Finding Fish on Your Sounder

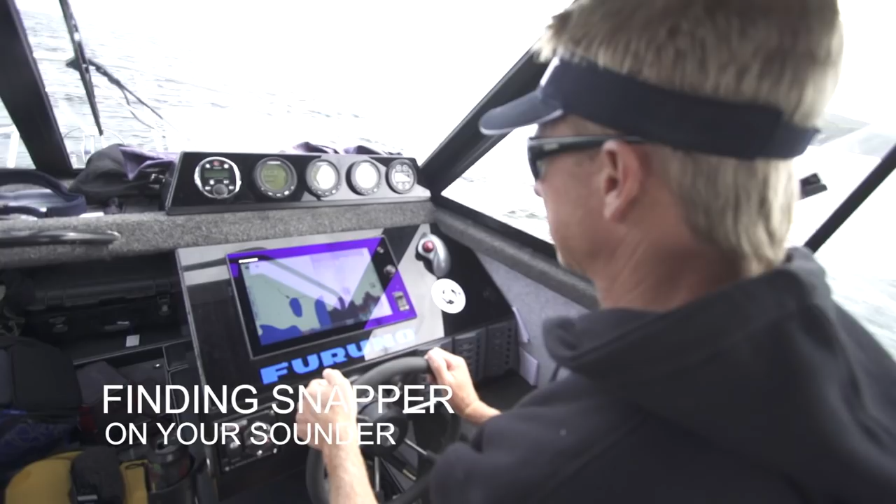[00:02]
Just as I'm sort of pulling up to sound out this area here, all of these eyebrows here are fish.
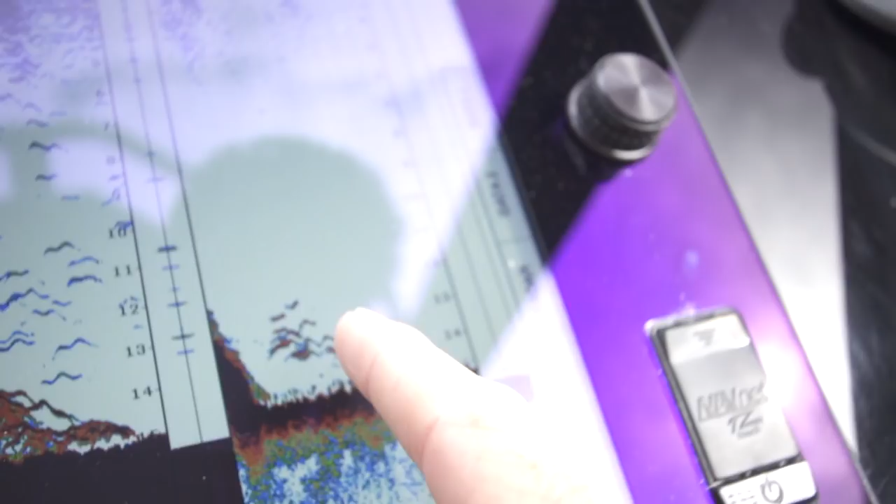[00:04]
Now these particularly dark eyebrows down here I believe are snapper.
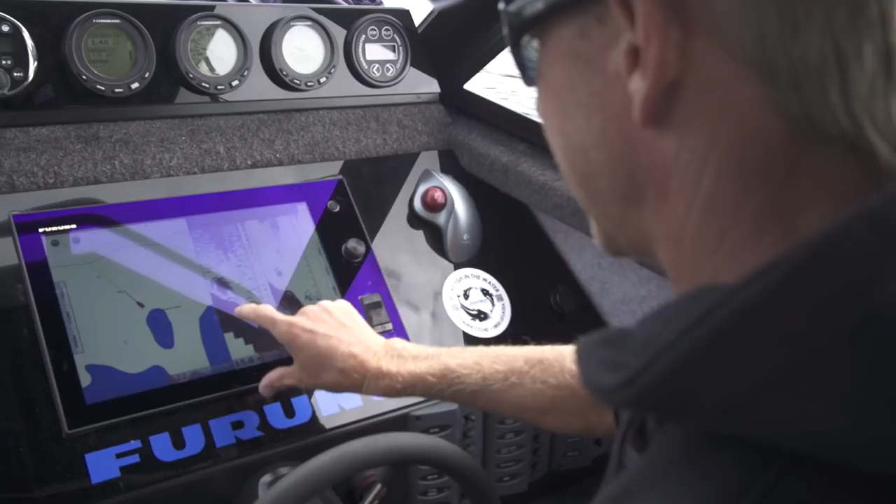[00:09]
The definition here is incredible.
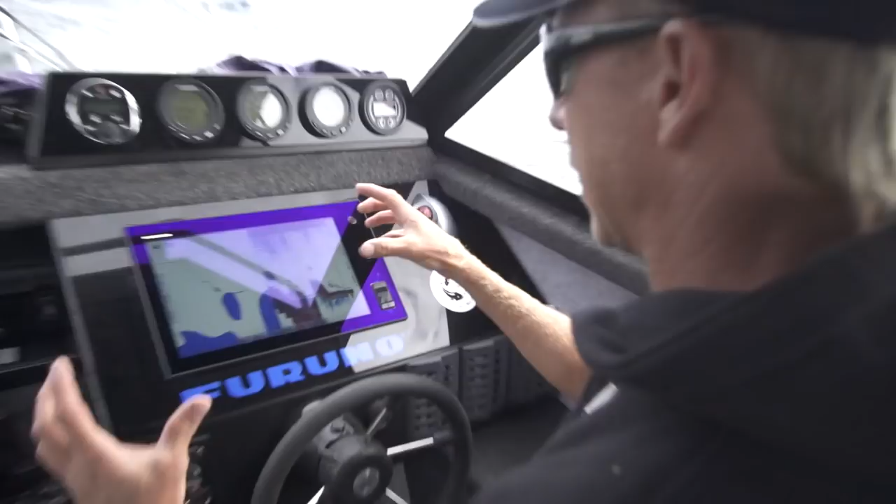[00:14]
Now the reason we get an eyebrow is because we've got a cone, a beam going down,
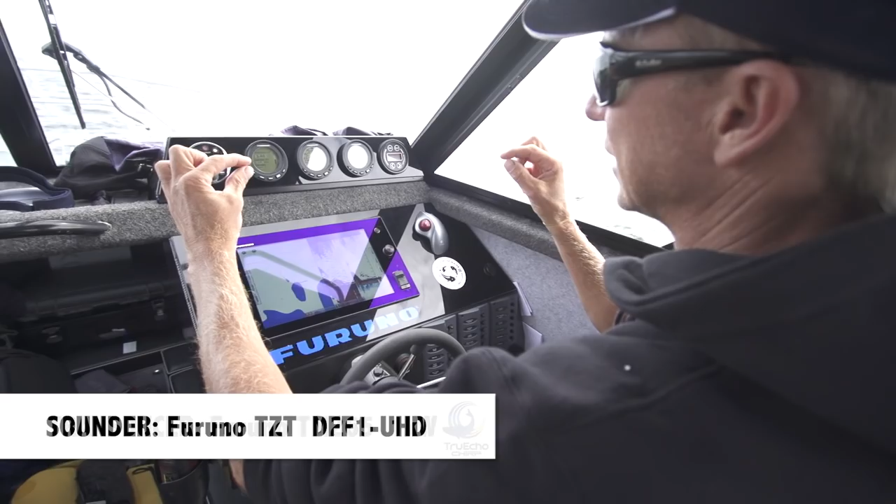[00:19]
as the snapper comes into it it starts off thin and as it gets more into the beam it thickens up and then it thins off as it swims out of it, hence the curved shape.
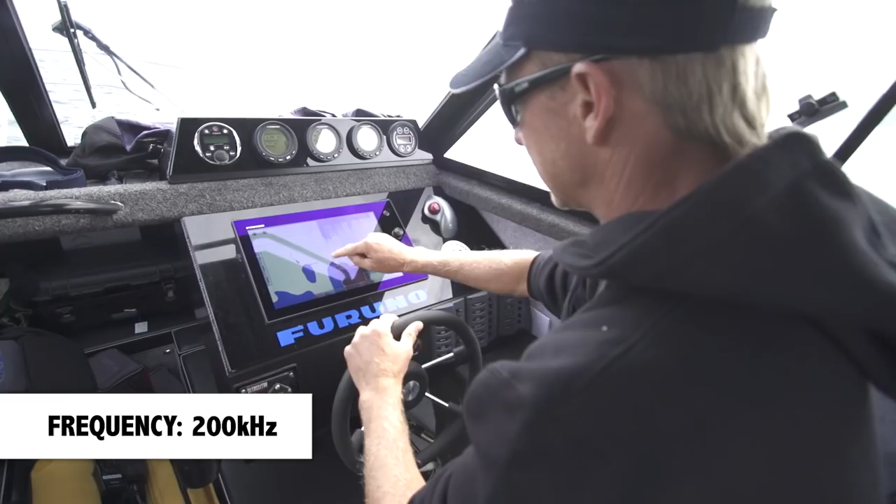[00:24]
And that is a shoal of fish there that I believe is snapper.
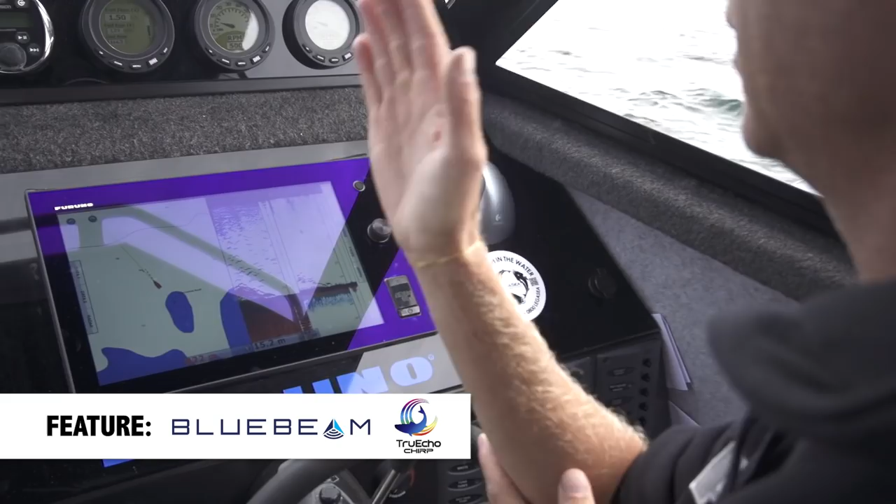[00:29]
We'll go up current, drop the anchor and we'll drift baits right back to it.
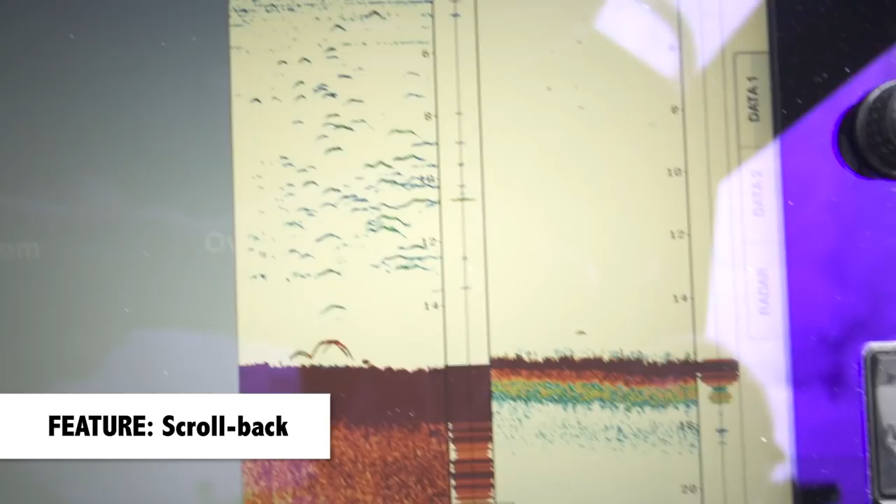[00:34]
Okay so we just wind back to where we saw the skull. That's the skull there that we want to know where it is.
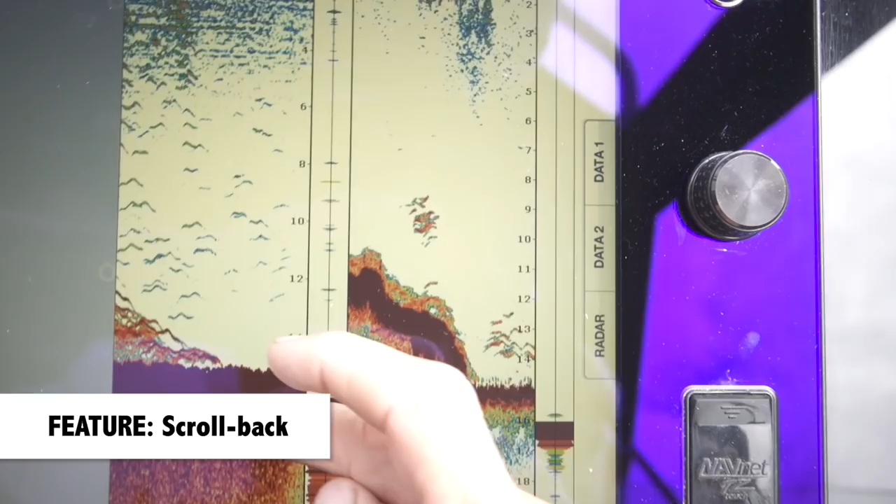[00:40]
Can I touch it? Touch the skull.
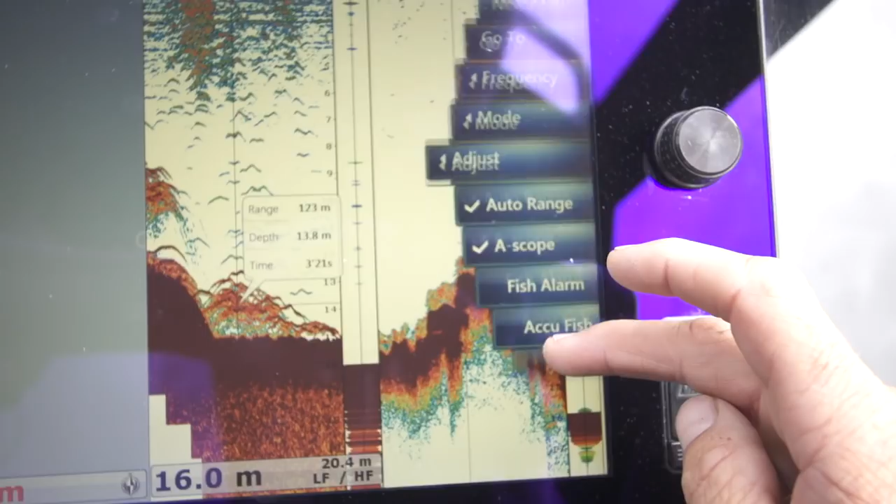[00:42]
New point.
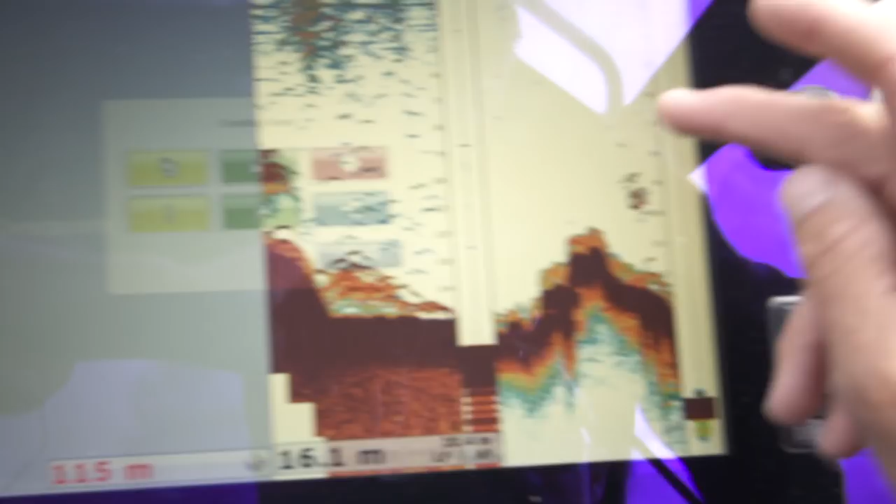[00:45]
Bang it there.
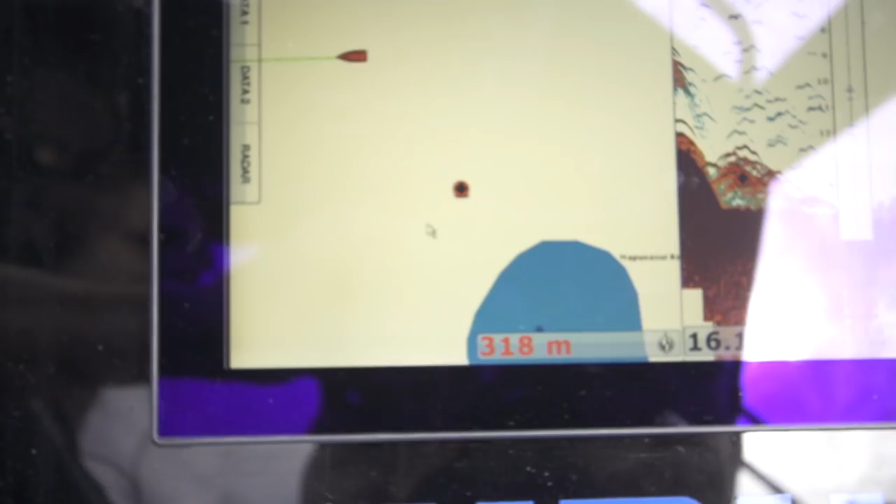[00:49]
And it puts a mark right where those fish are.
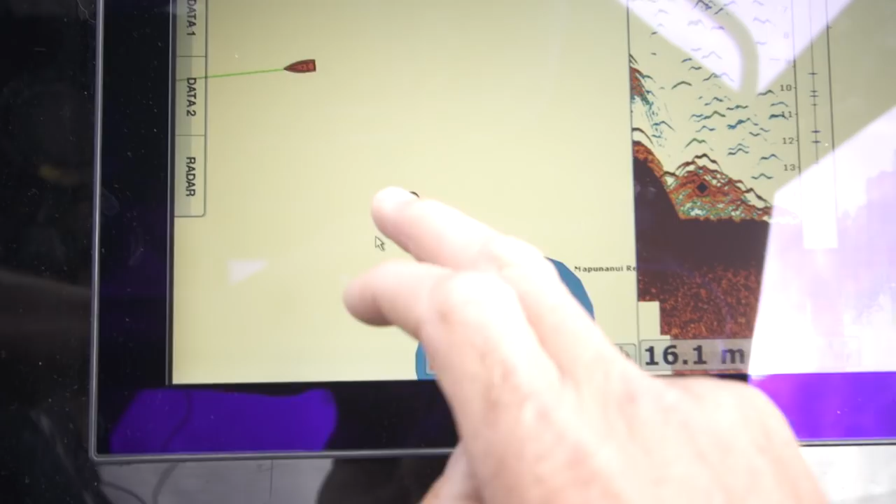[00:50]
On screen: depth 16.1 m
That is incredible.
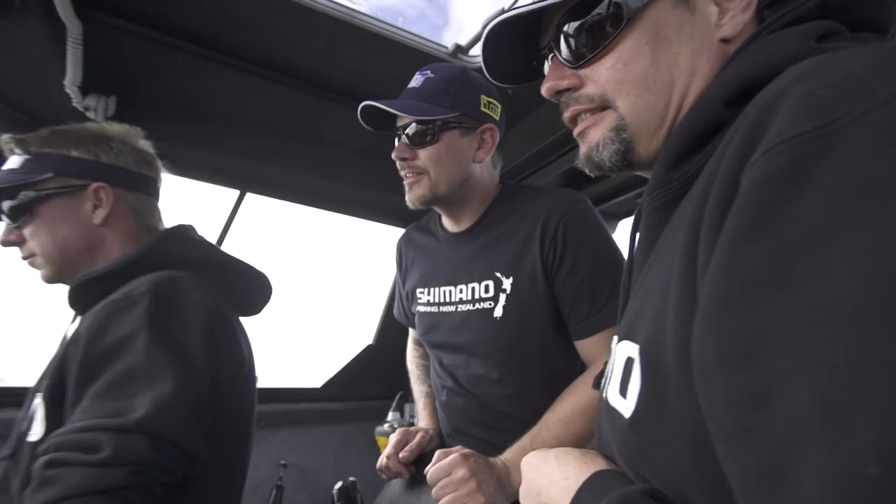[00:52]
It is pretty badass isn't it?
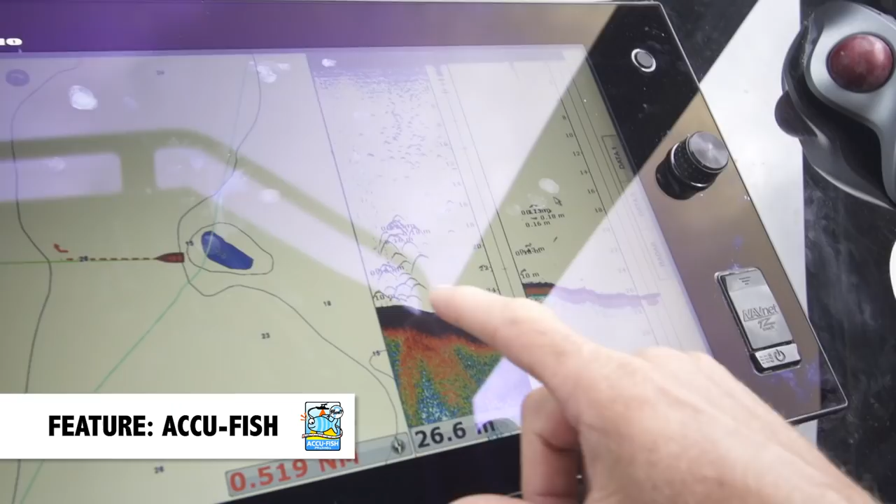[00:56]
There's all our marks and just that amazing feature there,
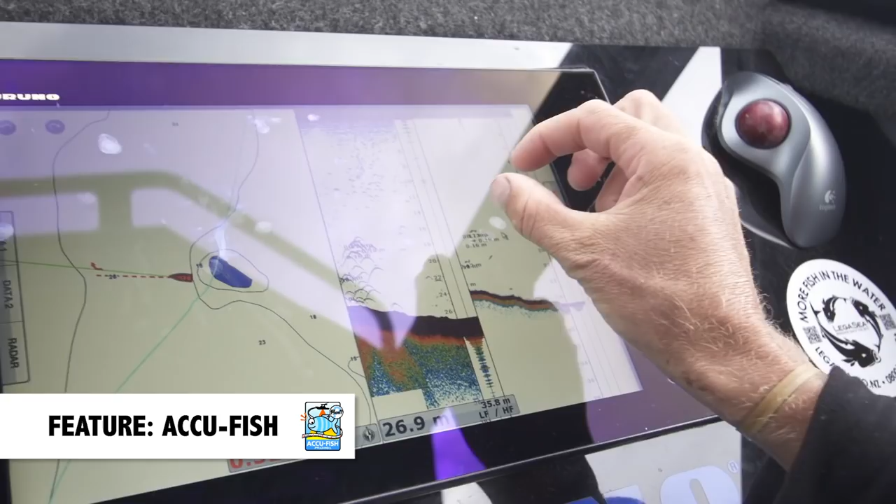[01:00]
AcuFish, which measures the size of the fish so we know exactly what we're dealing with. You like that don't you, eh? Pretty cool.
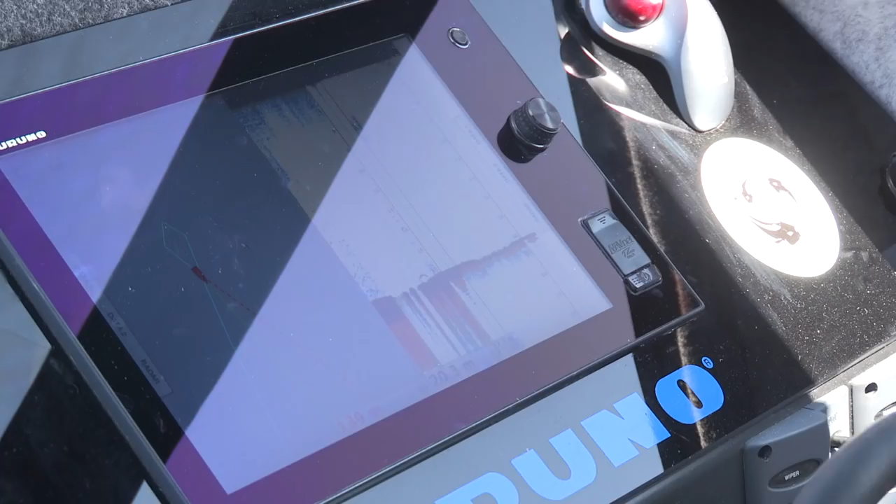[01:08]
Oh there's a nice snapper mark down on the bottom.
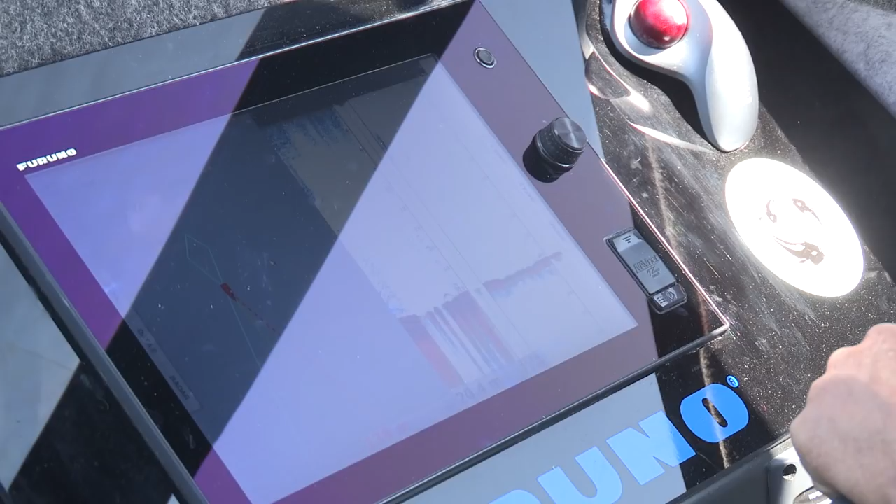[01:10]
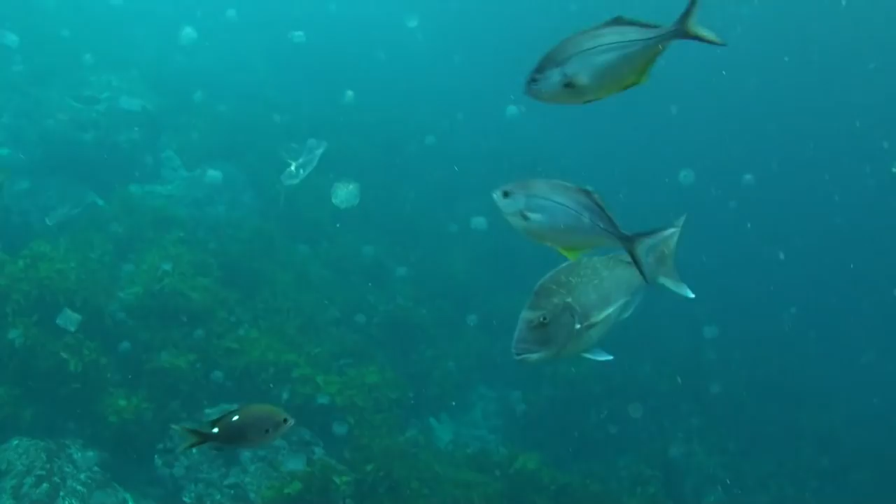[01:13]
Nice big eyebrow following underneath that skull.
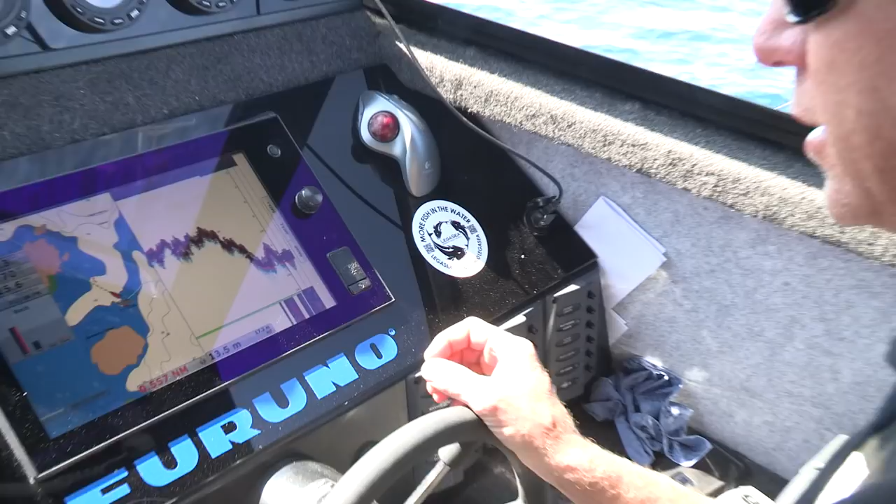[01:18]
So now just as I'm standing up this next area, I flicked on a feature of the navnet here and it's amazing.
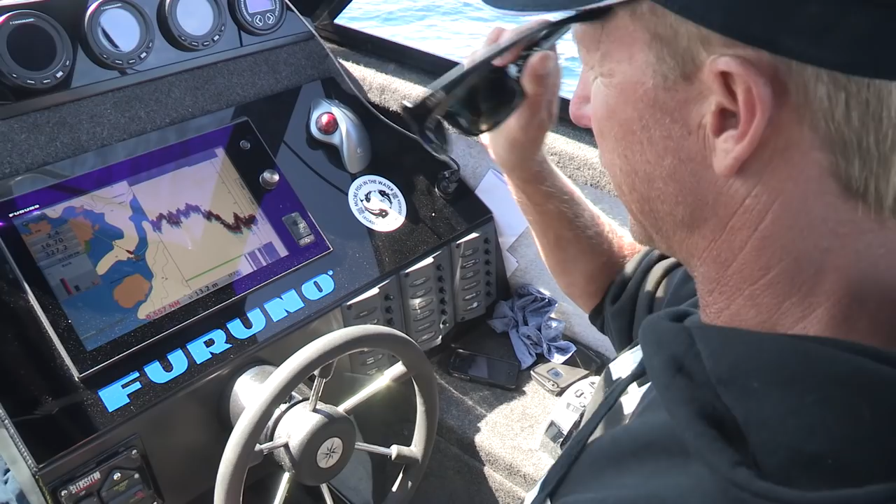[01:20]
It's bottom discrimination. It is telling me what the bottom is below the boat.